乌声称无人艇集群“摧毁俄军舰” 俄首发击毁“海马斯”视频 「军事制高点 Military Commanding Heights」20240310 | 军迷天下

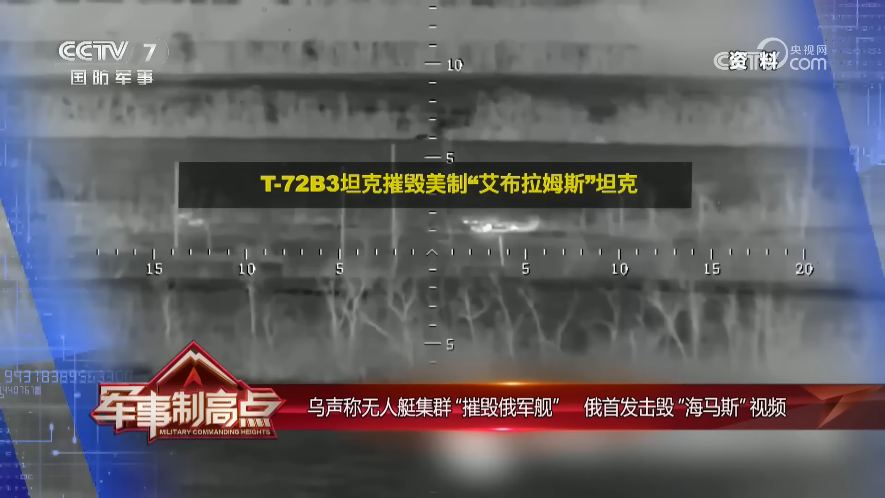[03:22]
前一炮摧毁了乌军的美制埃布拉姆斯坦克报道称2
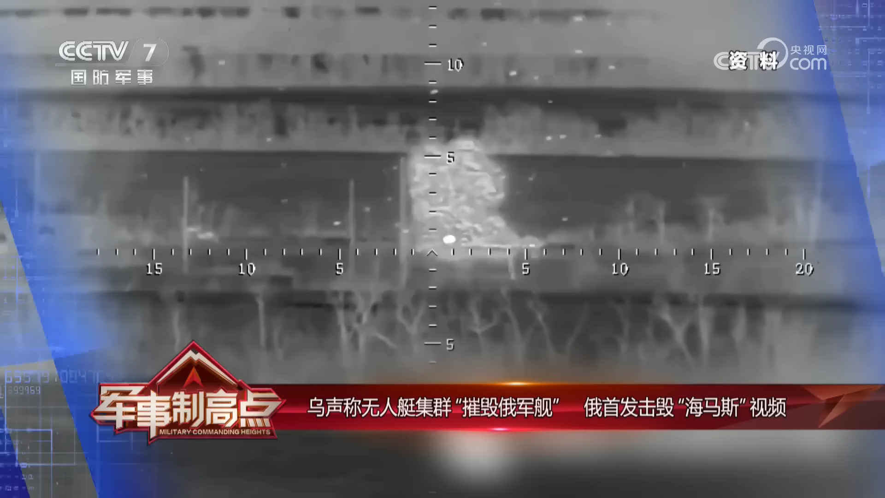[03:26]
月底
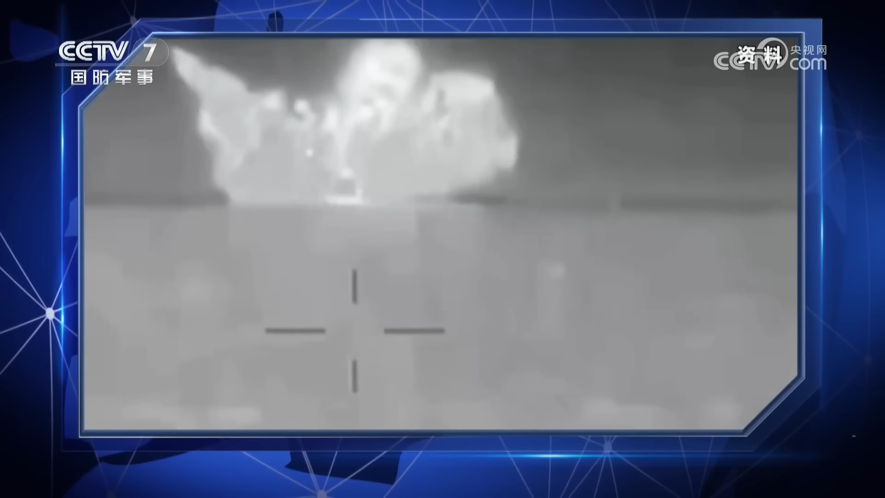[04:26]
频中间我们可以看到一艘乌克兰的无人艇实际上是在俄罗斯军舰的水线部位先炸开了一个
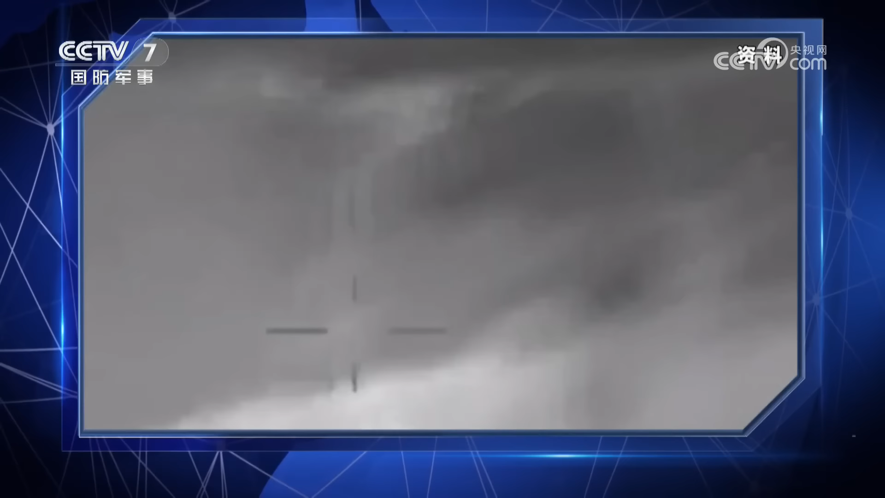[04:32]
孔然后另外一艘无人艇从这个孔中间钻进去在内部爆炸最终导致这艘巡逻舰沉没这件事情实